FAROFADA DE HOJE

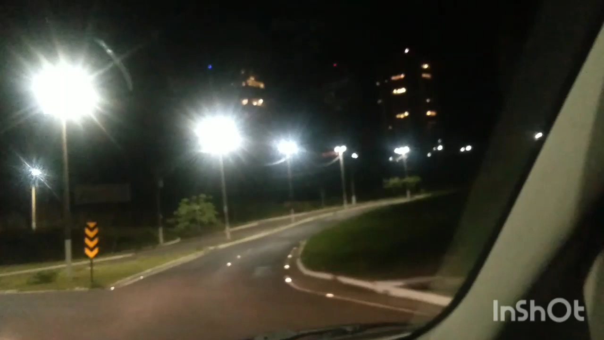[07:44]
Por causa da pneumonia, eu não vou tomar banho hoje, não. Eu. Ó, galerinha, estamos chegando em casa já, hein? A luz dos nossos prédios aqui, ó. Recebe, mãe? Nós vamos morar no penúltimo andar aí, que é o mais caro.